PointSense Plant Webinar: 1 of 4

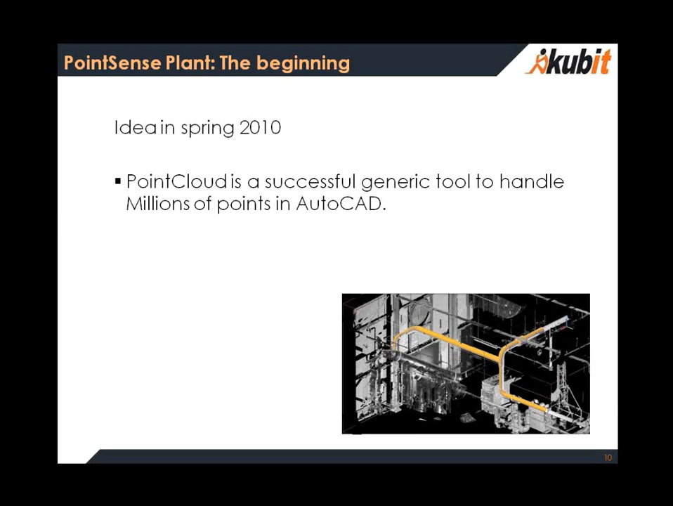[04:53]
And Qubit USA and especially their clients asked us for an industry-specific solution for the industrial facility design.
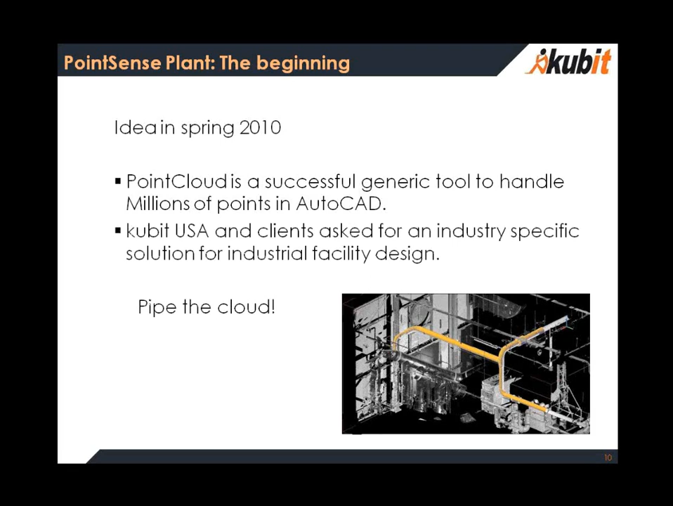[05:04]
Yeah. And the answer was, yes, let us pipe the cloud. And today now we have the solution.
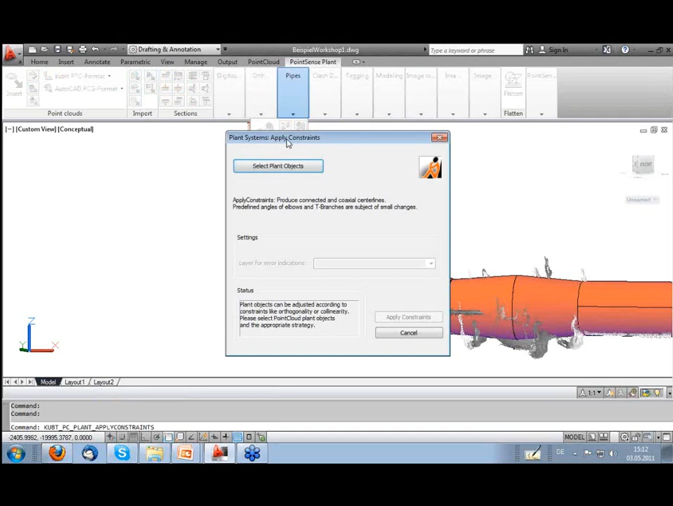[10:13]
I have to select plant objects. I have to select one plant object. And with the selection of these objects, all connected objects are selected.